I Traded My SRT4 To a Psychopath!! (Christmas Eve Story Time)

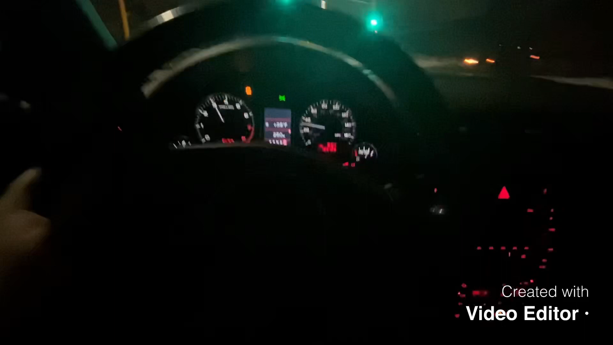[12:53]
all right so i had to get a couple little driving clips of this car it only flashes the engine light when it's idling and up to about 25 miles an hour and it stops and just becomes solid so i don't it doesn't drive like it's misfiring above like 30 so i wonder i don't know if it actually is skipping timing so i feel like then it would misfire the whole time but um you can hear it just sounds off and uh but this thing is super fast for what it is i mean
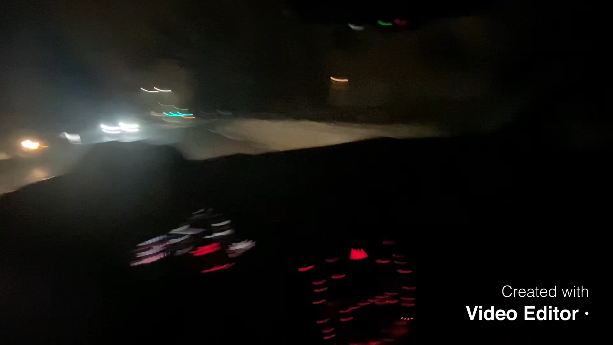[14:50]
i gave it a good wash now i'm just gonna pull in the garage kind of clean it up a little bit i know he was a he was a dick and then but he's he's really sorry he feels so bad he already took his sail post down he's like i can't sell it i miss it so much i'm like you know what whatever come get it so i'm just i don't know being nice to him i guess i don't know why that car has no lights on i hate that you see that every day here in st cloud but yeah the thing is just raspy and i love it if it didn't have a misfire i probably wouldn't have said take it back you can take it back but
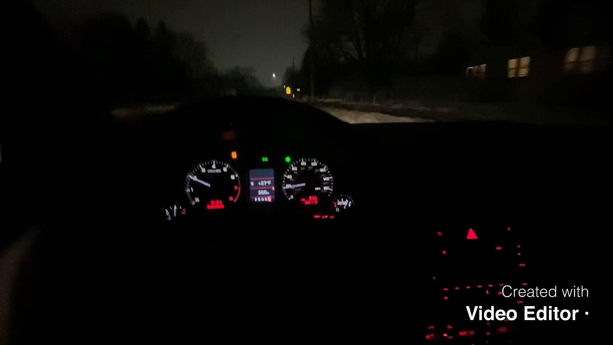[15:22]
oh man dude this car is nice and the all-wheel drive just launches you you can get through anything too